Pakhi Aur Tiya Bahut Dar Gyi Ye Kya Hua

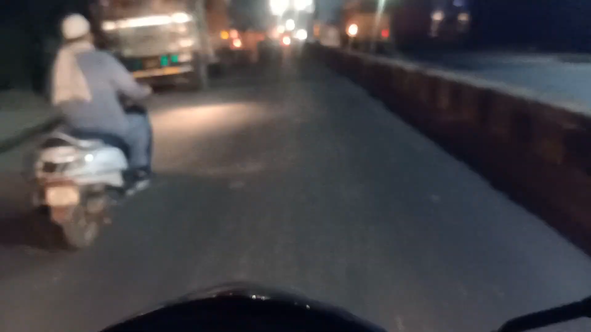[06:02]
कि आप जितने भी बाइक वाले देखोगे ना और स्कूटी पे देखोगे तो लोगों ने बहुत कम यहाँ पे मतलब हेलमेट का यूज कर रखा होगा, जो कि बहुत ज़्यादा गलत है।
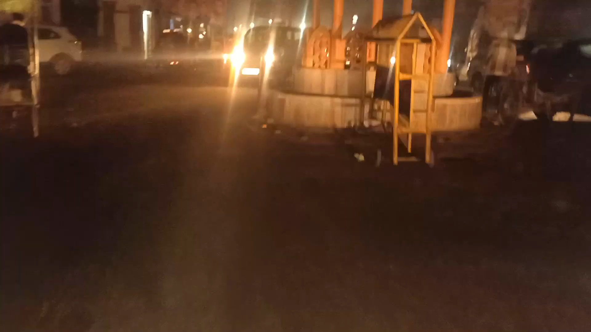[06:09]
मतलब अगर आप राइडिंग वगैरह करते हो तो आपको हेलमेट लगानी है।
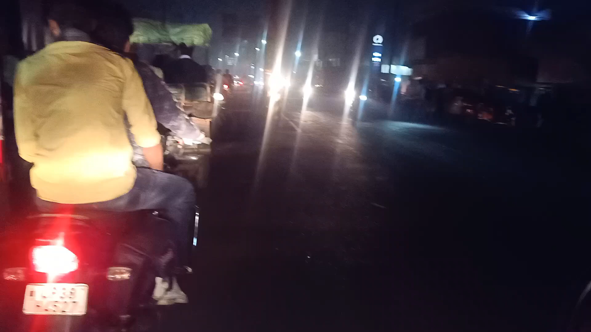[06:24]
तो ये बहुत ज़्यादा ना मतलब गलत है कि अगर आप राइडिंग वगैरह करते हो तो आपको हेलमेट बहुत ज़्यादा मतलब ज़रूरी होता है लगाना।
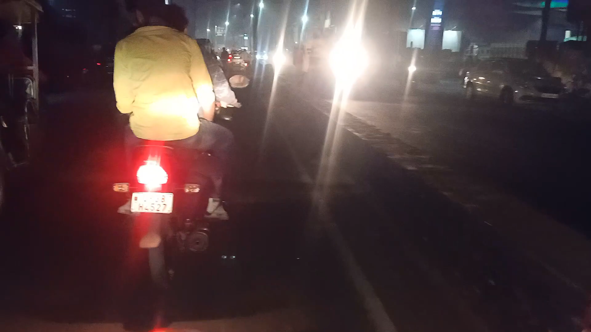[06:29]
तो ये देखो तेजी से गया, इसने भी हेलमेट नहीं लगा रखा है।
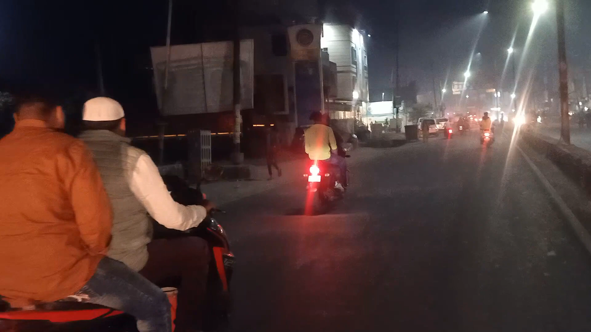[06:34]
ये देखो दो अंकल जा रहे हैं, इन्होंने भी हेलमेट नहीं लगा रखा है।
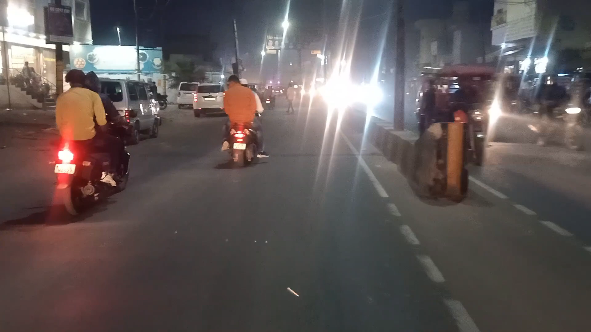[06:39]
यार तो ये बहुत ज़्यादा गलत बात है कि मतलब हमारे शहर में तो हेलमेट को बहुत कम लोग फॉलो करते हैं, और जो भी ये वीडियो देख रहे हैं ना तो प्लीज़ यार हेलमेट को फॉलो करना शुरू कर दो,